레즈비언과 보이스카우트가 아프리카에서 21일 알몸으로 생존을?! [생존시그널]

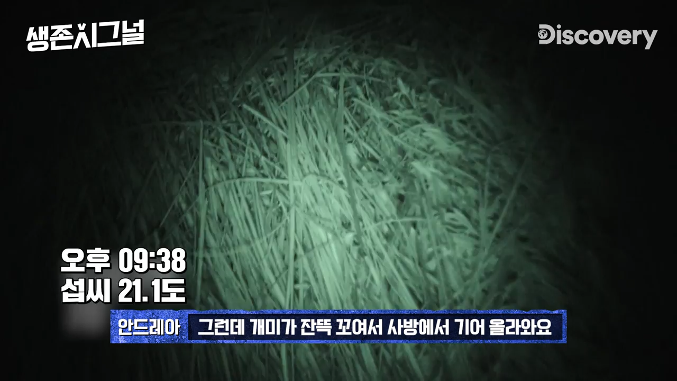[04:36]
It's the fact that it's completely inundated with ants that want to crawl in every direction.